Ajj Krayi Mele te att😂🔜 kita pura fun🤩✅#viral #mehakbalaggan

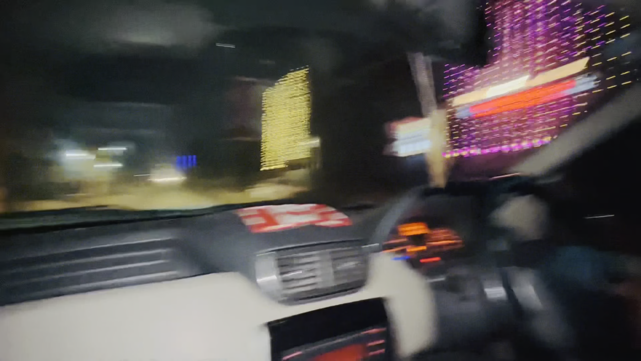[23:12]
3 तरीक तक मेला वा उतो पहला एक गेड़ा जरूर मारांगे ते आवांगे आपां लोकेशन मां बस बाईपास दे थल्ले श्री अरगोबिंदपुर वाला रोड है जेड़ा तिबड़ी रोड
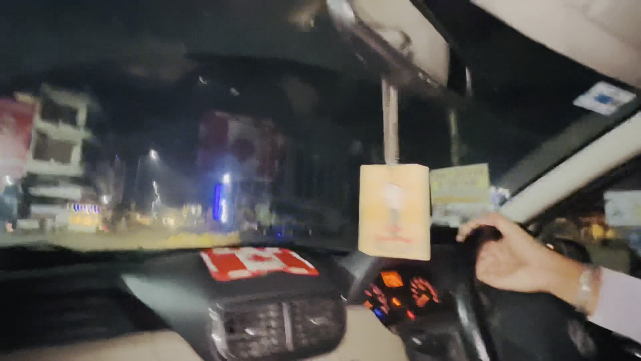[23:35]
बब्बे वाली रोड यार सीधा ओ पुलिस वाले खलोते ने हां लाइटां या ओए आ चक्कर हुण